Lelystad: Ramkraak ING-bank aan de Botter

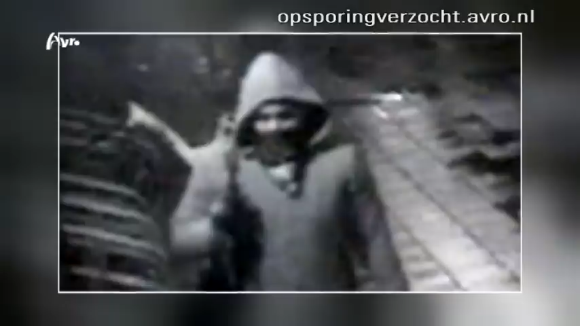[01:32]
En daar is een tweede man. Hij gaat na verloop van tijd een auto halen.